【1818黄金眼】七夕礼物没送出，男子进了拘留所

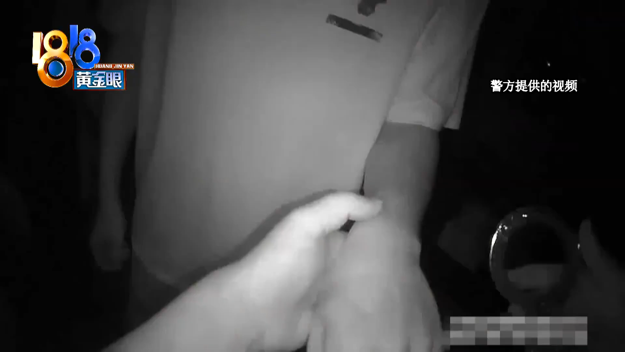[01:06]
民警将他抓获发现就是这个快递员跟司祖所报的这些东西